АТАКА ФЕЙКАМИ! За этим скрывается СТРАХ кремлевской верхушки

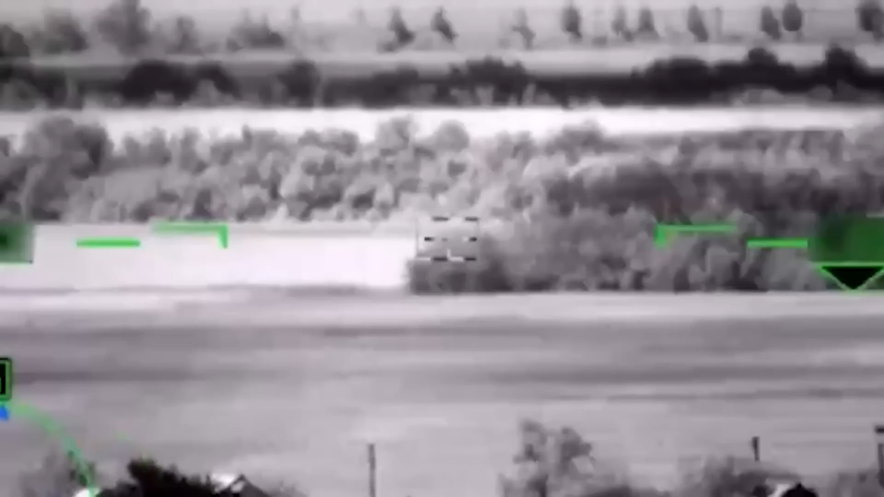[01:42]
А вот так, под видом леопардов, россияне уничтожали комбайны в украинском поле.
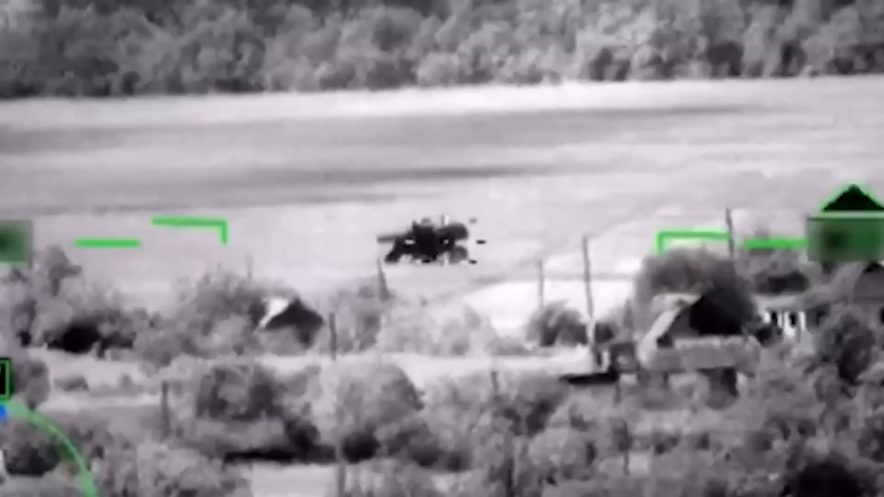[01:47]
Ну давай по нему отработаем с этого. Наверное, эти два комбайна Путин тоже посчитал,